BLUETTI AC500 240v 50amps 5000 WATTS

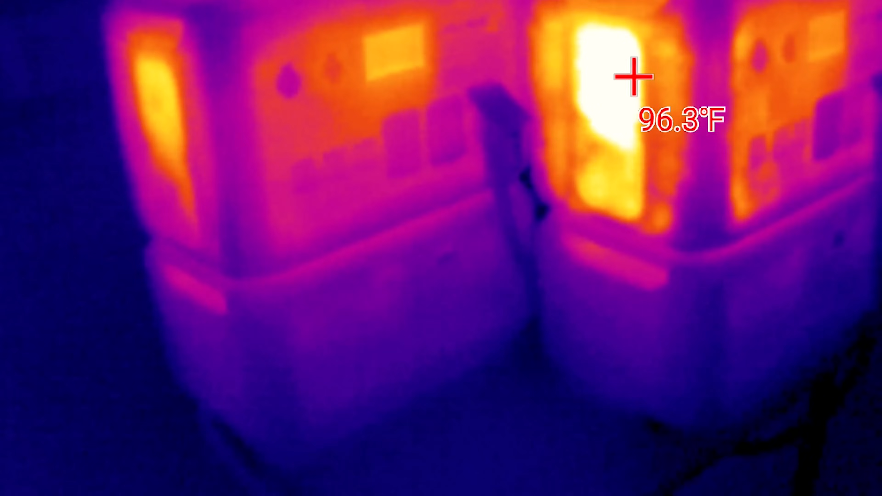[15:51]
On screen: spot 96.3°F
So as those thermal images show, the AC 500 stay pretty cool, even under a load.